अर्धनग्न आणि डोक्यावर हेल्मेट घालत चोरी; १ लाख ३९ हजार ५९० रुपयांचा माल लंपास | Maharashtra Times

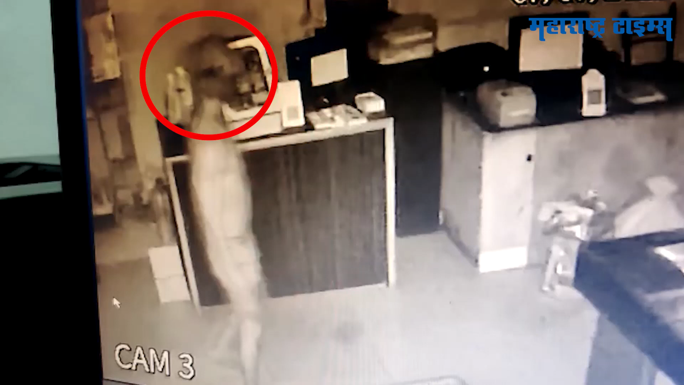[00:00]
चोरीची अनेक प्रकार तुम्ही यादी देखिल पाहिले असतिल पन जालना तिलेका चोर्टयाने नवी शक्कल लडवली है अर्दन अगन आनी डोक्यावर हेलमेट घालून या चोर्टयाने